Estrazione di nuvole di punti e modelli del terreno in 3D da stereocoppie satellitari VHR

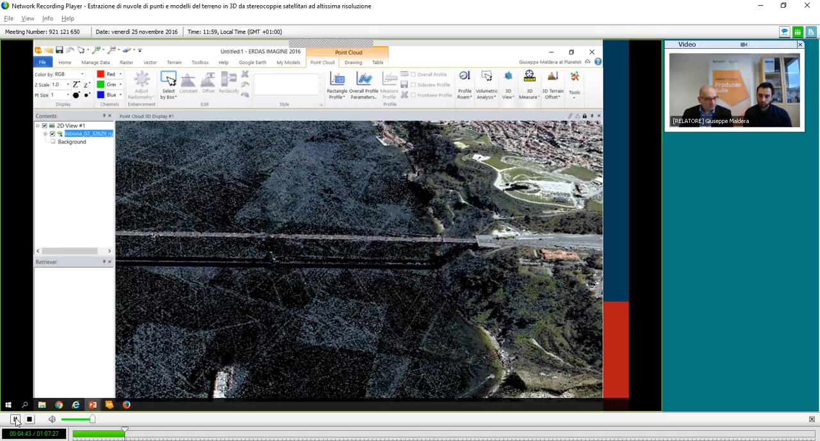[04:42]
del famoso ponte di Lisbona che potrete riconoscere meglio da questa immagine qui,
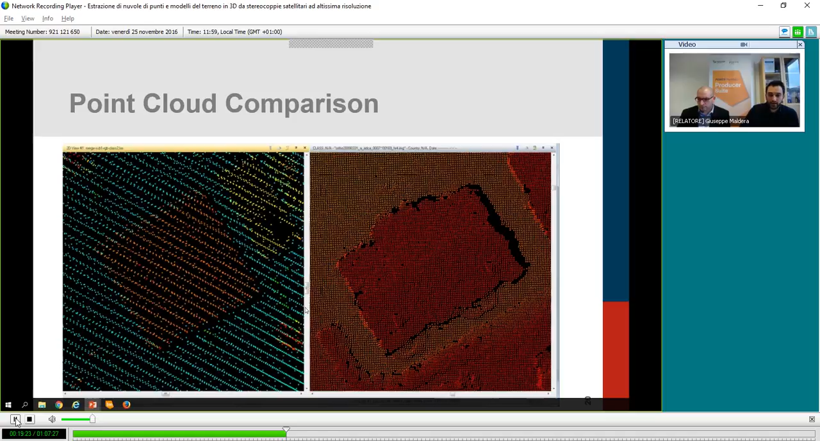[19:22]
Qui ho fatto un confronto tra una nuvola di punti acquisita con un LIDAR, un volo LIDAR, e una nuvola di punti ricavata con l'algoritmo semi-global matching.
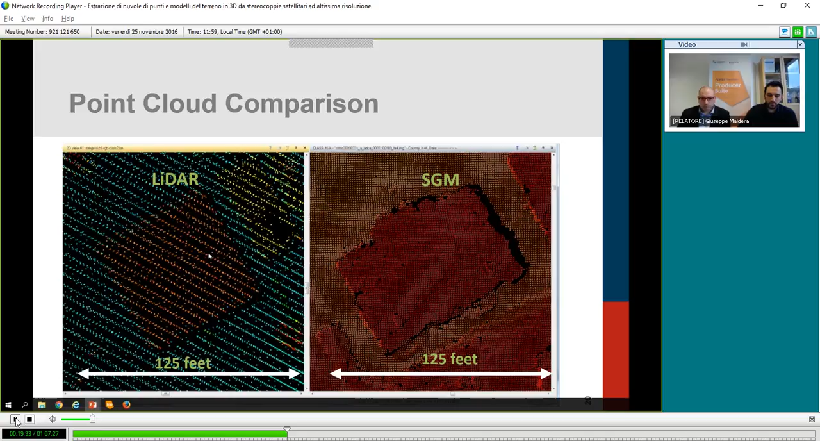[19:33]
Qui ho un'immagine, vedete quanto è densa questa nuvola di punti, questa in particolare per l'esattezza è stata ricavata da immagini aeree,
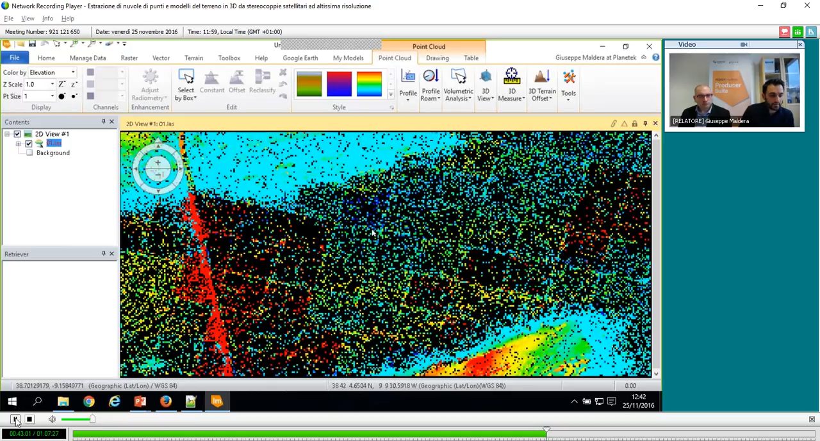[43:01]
se faccio un'altra opzione lui me la darà tutta di un colore. È comodo vederla per il momento in questo tematismo. Qui vedete questi riquadri sono dovuti appunto all'algoritmo semi-global matching che va a dividere l'immagine in, diciamo, in sottoimmagini per velocizzare il processo. Per cui semplicemente quello che vedete è una densità maggiore nelle zone di sovrapposizione di queste sottoimmagini.
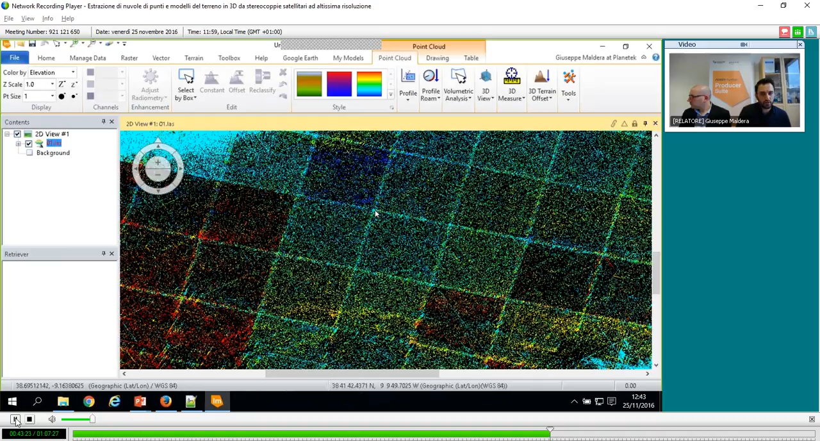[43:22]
Andiamo a vedere se vado a sovrapporre
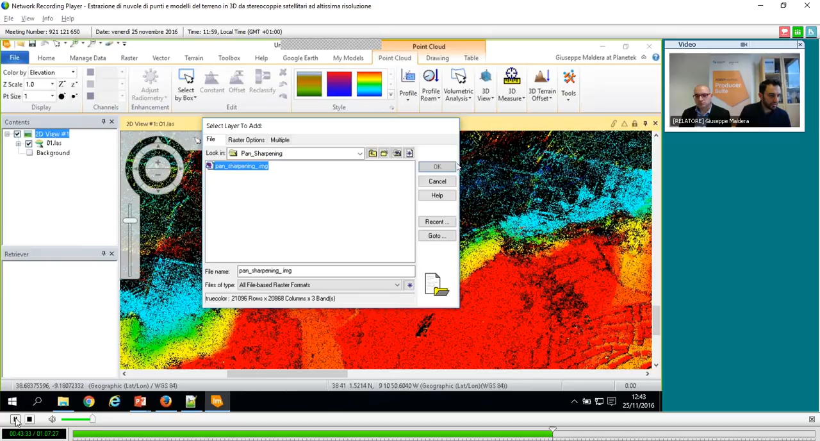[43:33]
l'immagine di Lisbona,
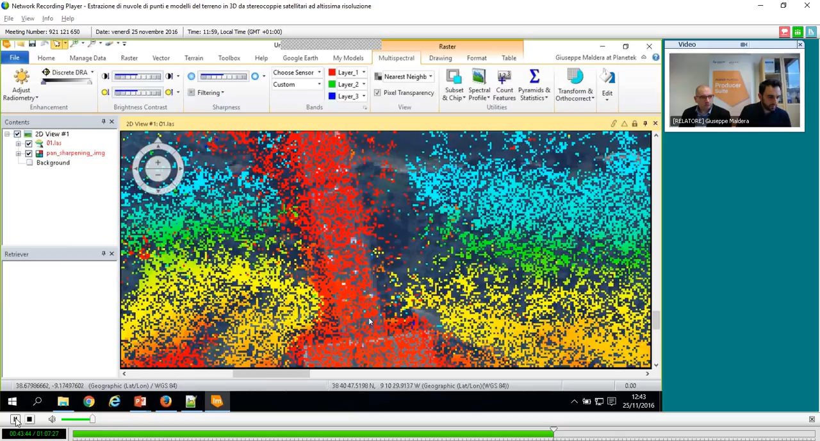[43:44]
possiamo vedere quanto è densa questa nuvola di punti.
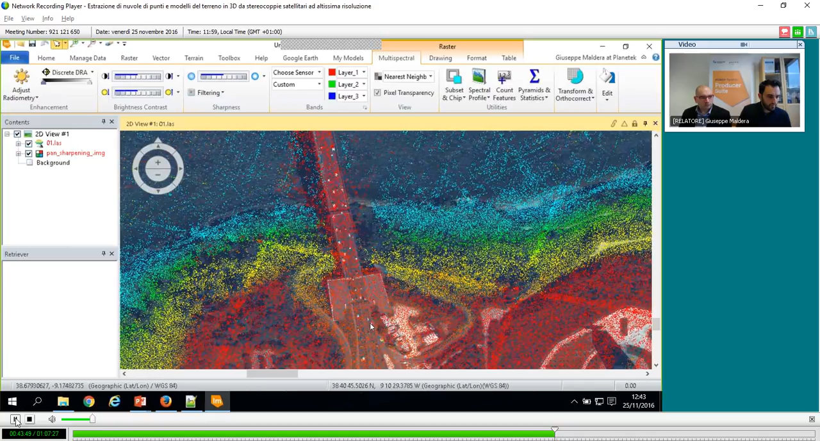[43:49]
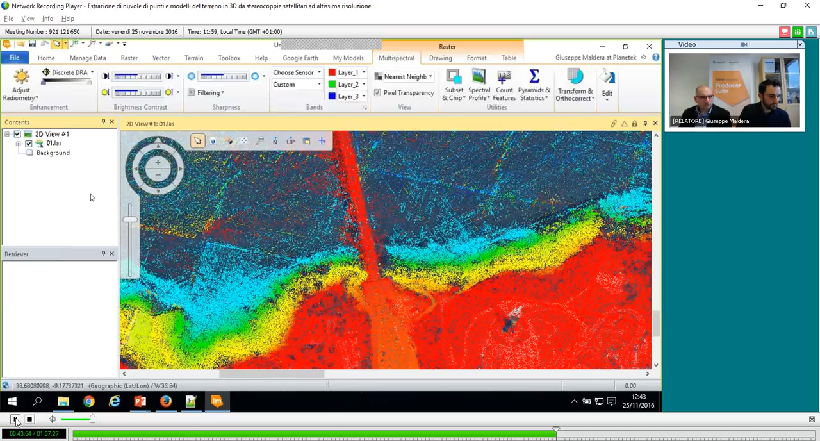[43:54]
Però vedete qui sul mare, che il mare comunque è sempre un oggetto,
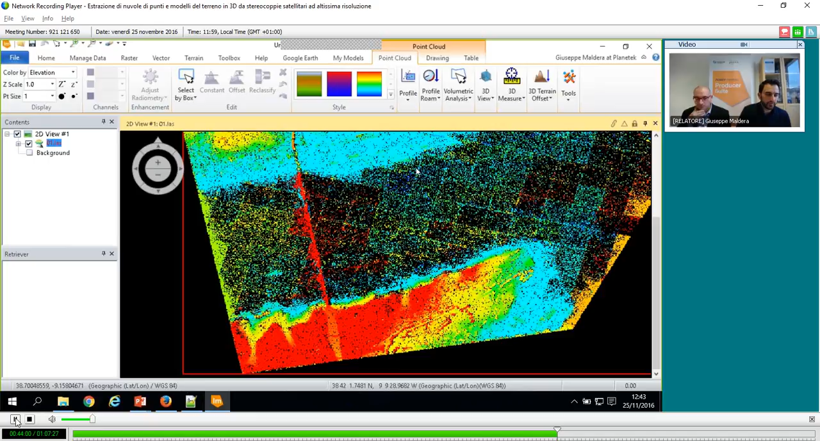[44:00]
diciamo, difficile per questi algoritmi qua, perché ci sono le onde, ci sono qui, soprattutto dove c'è il ponte con il mare, ci sono un po' di errori, perché lui ha, diciamo,
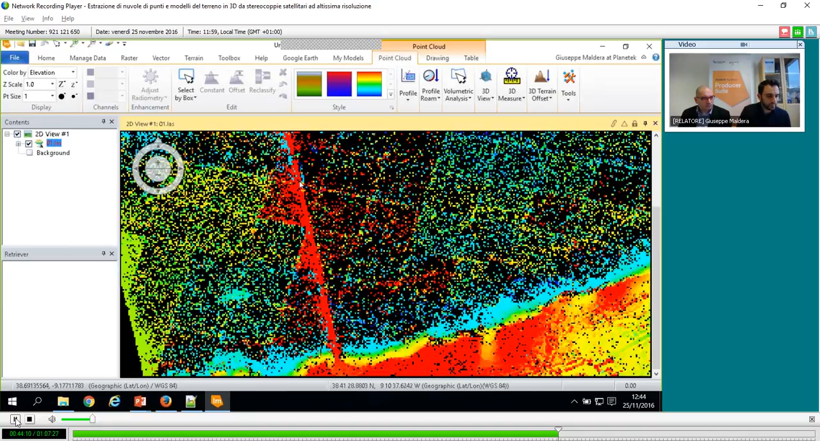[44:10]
creato dei punti dove in effetti non c'era, diciamo, non c'è niente, c'è il mare.
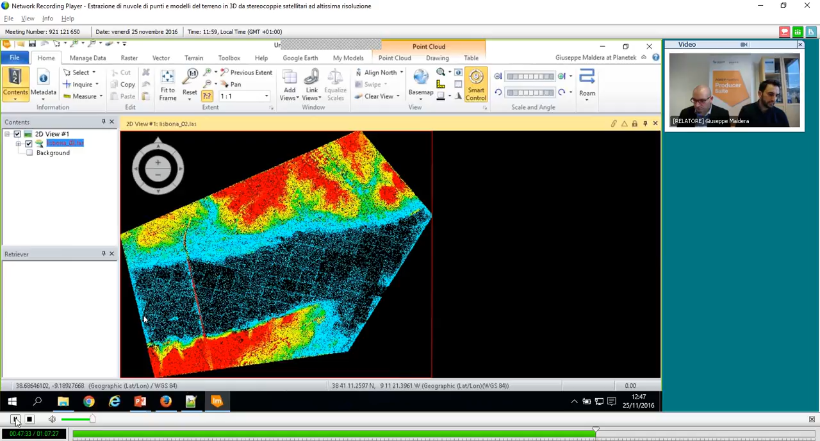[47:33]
la stessa nuvola che abbiamo visto prima, semplicemente con, diciamo, ho eliminato il rumore sul mare. Andiamo a vedere un po'
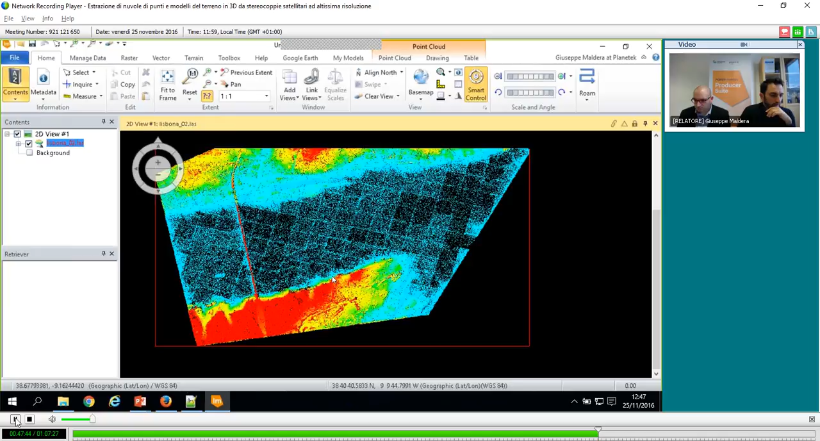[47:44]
che tipo di informazioni abbiamo. Faccio un po' uno zoom sulla nuvola di punti. Qui vedete come effettivamente gli edifici
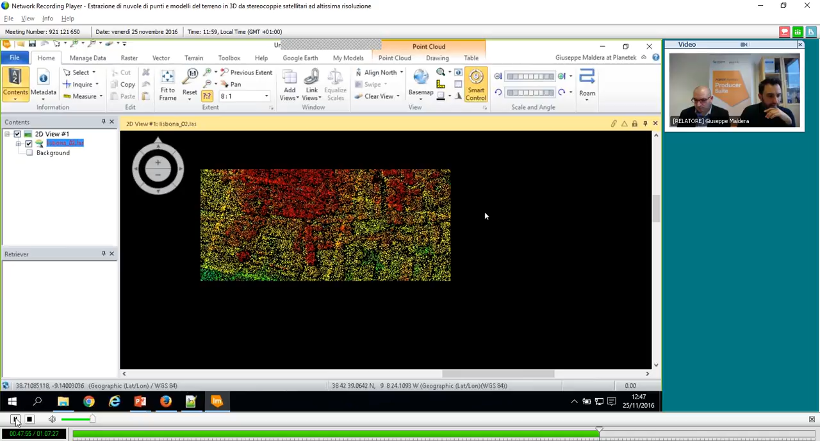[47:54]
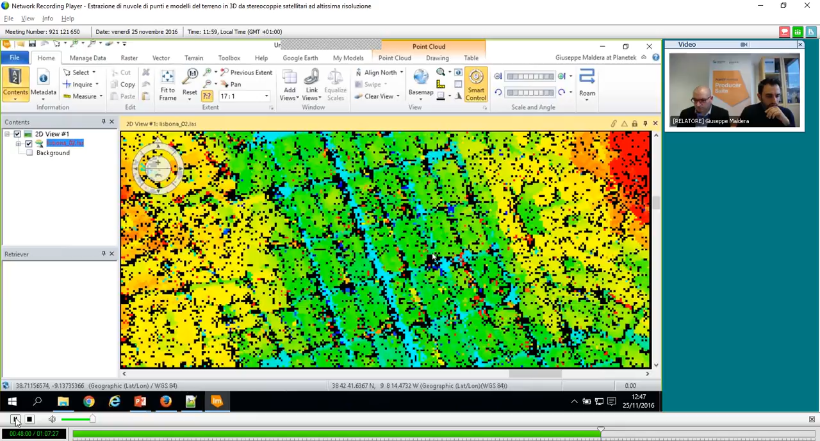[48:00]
sono stati ben individuati, ben rappresentati dall'algoritmo. Abbiamo un po' di rumore.
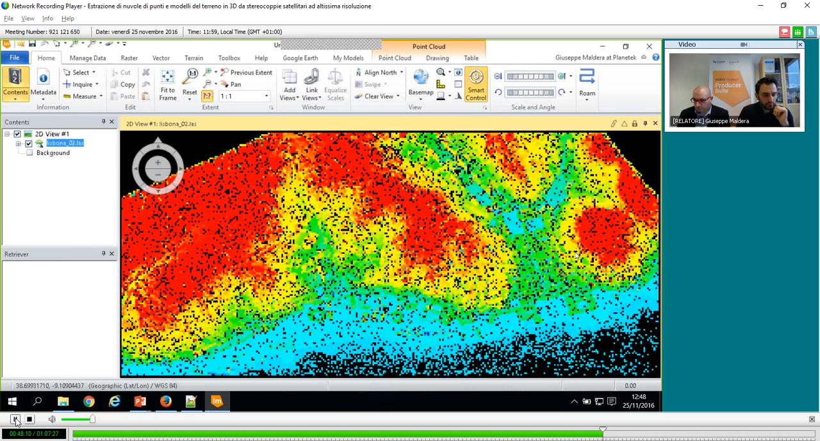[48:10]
Questo è normale quando si utilizzano, diciamo, questi algoritmi, un po' di rumore. Vediamo se riesco a enfatizzo la dimensione dei punti per visualizzare meglio. Questi punti che vedete qua, diciamo questi punti rossi, sono punti di rumore, cioè sono quote che sono state attribuite in modo errato.
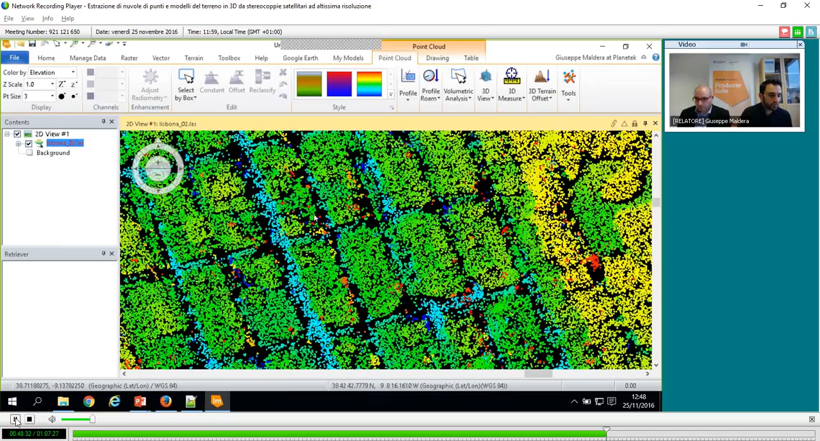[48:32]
Come posso fare per rimuoverli in Atlas Imaging in modo rapido? Posso utilizzare lo strumento Profile.
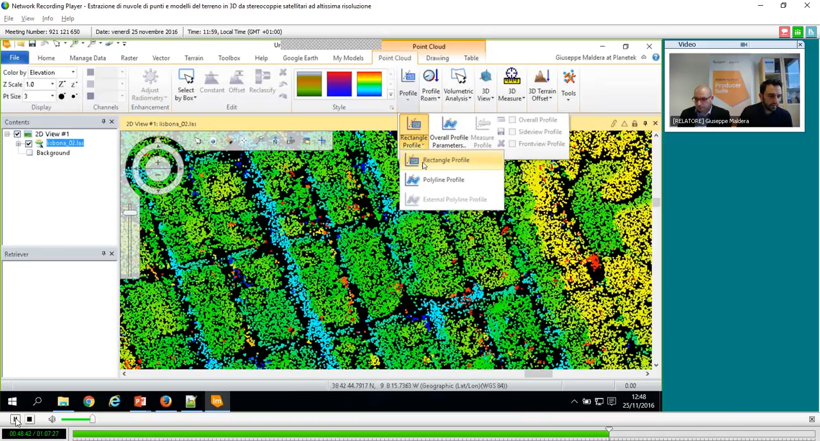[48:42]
Vado a creare un profilo rettangolare. Vedete, io vado a visualizzare quindi questo oggetto, cioè vado a vedere il profilo di questo numero di punti. Qui vedo informazioni sugli edifici. Questo qua è il rumore che a me interessa eliminare.
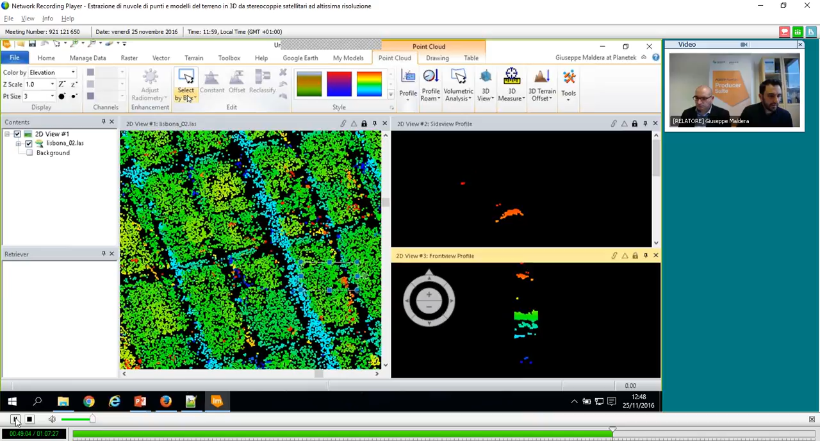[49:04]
All'interno della toolbar point cloud ho questo strumento qua, quindi faccio select by polygon. Quindi vado a selezionare questi punti attraverso qui sul profilo e poi faccio su Edit li cancello. Quindi vado a rimuovere, diciamo, a rimuovere questi errori. Quindi in Atlas Imaging ho tutti gli strumenti. Una volta ottenuto la nuvola di punti Pulirla. per pulirla, posso farlo in modo manuale, in questo modo, o posso farlo anche in modo automatico.